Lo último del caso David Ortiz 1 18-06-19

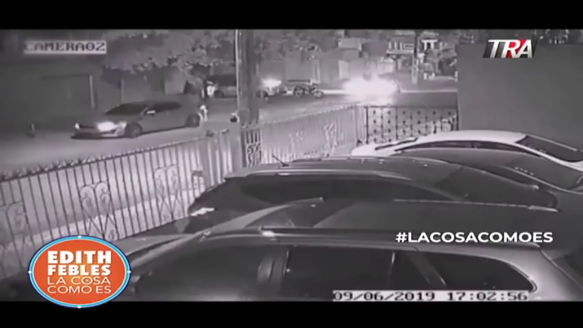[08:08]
otro hombre se desmonta del asiento delantero del lado del pasajero de un automóvil Kia K5,
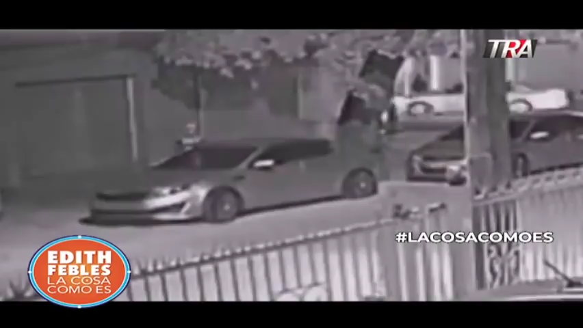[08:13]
un vehículo que no ha sido señalado en la investigación, y se dirige al Accent, donde también está Félix García. Ambos vehículos inician la marcha, dejando abandonada la motocicleta.